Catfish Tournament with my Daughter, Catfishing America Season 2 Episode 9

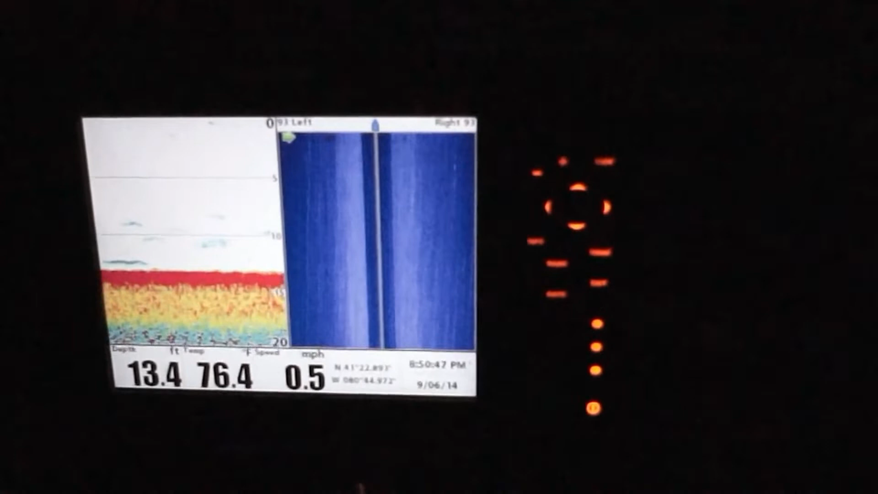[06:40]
On screen: depth 13.4 ft, water 76.4°F, speed 0.5 mph
but it's moving the boat with two drift socks sideways at 0.5, as you can see.
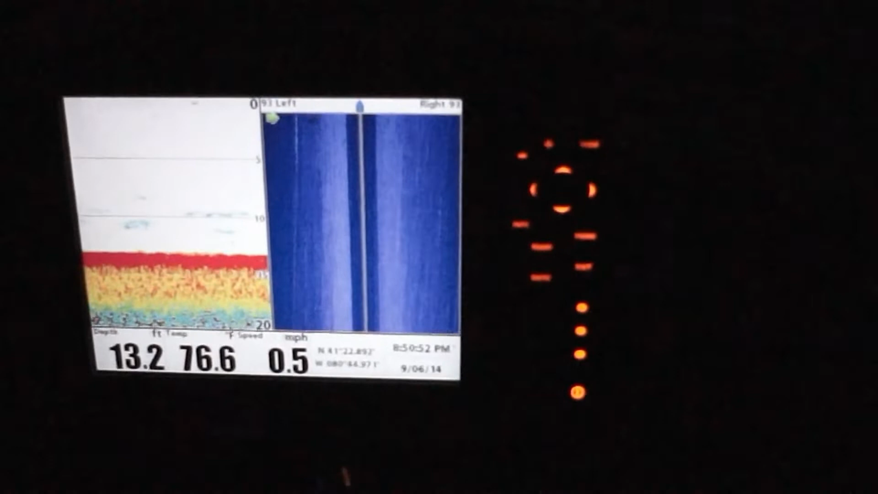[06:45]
On screen: depth 13.2 ft, water 76.6°F, speed 0.5 mph
And we've got our small chunks of shad out. Our shad gut was still a little bit frozen, so we're starting off the first drift with just cut shad. I cut kind of small because it was a front, and I'm thinking downsize the baits. So we are starting to go over some fish.
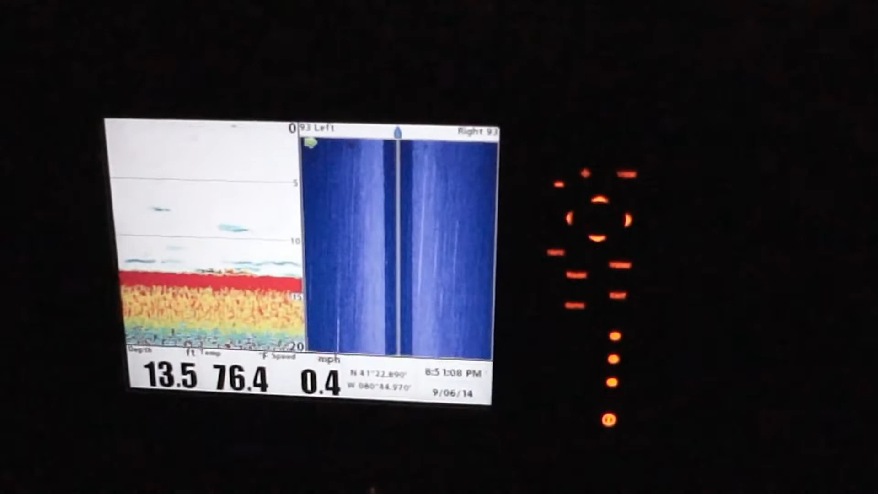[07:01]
On screen: depth 13.5 ft, water 76.4°F, speed 0.4 mph
We started up in 6-7 feet. And nothing was going on. We weren't marking anything, but as we've gotten into 11, 12, and now 13 feet, starting to mark a lot more.
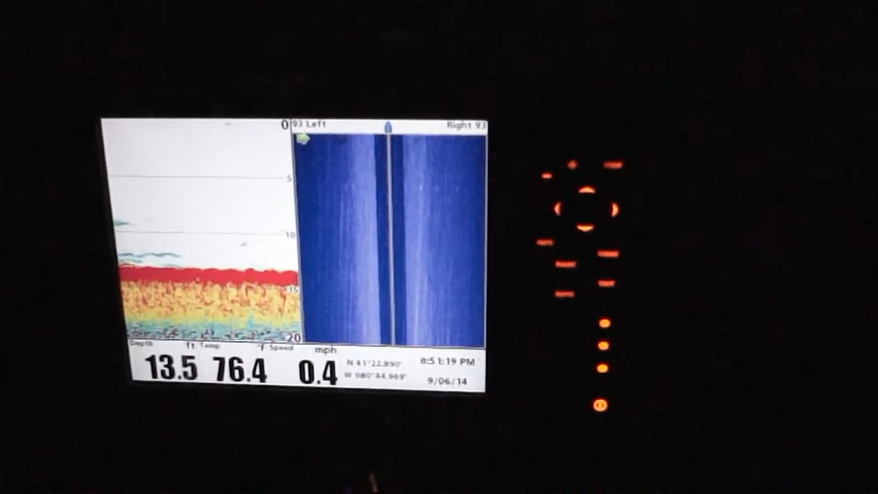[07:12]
On screen: depth 13.5 ft, water 76.4°F, speed 0.4 mph
So we let our lines out about anywhere from 100 to 200 feet, and we're dragging the Santee drift rig.